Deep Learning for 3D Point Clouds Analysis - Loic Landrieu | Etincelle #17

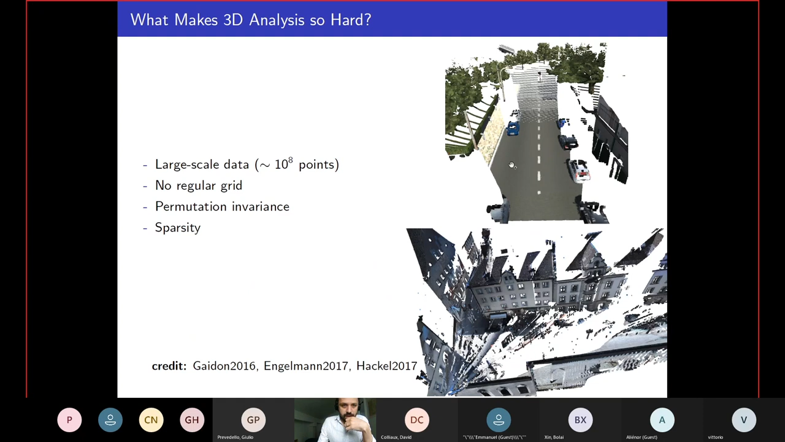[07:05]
And of course, in an image, if you permutate the indices of the index, you permutate the position, and you just end up with RGB soup from which you cannot tell everything. So again, this is a really important difference. Then the data, the point clouds are typically sparse in the sense that no matter what you use to acquire your point cloud, it can be a LiDAR, it can be a stereo vision or SLAM, surface formation, etc. What you capture is a surface. So we have a 2D surface in a 3D world, which means that almost everywhere in our 3D volume, we don't have points. So we have to be very careful with the kind of method that we use.
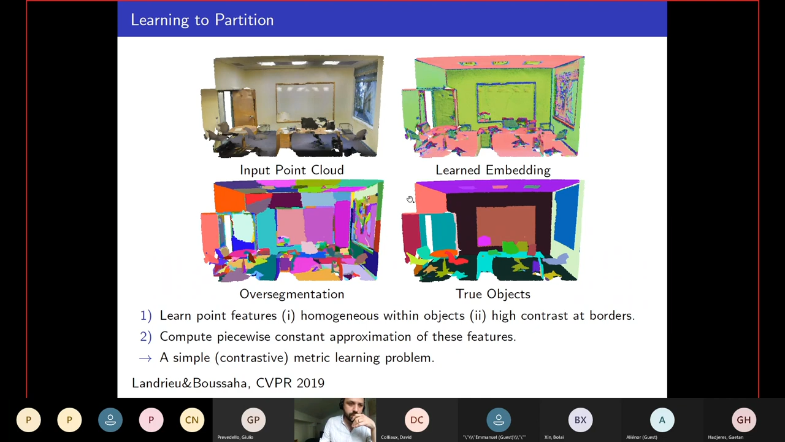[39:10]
with a single loss and a very, very small local network. And of course, this works well. You know, you can see an example, and compared to state of the art of point cloud over segmentation,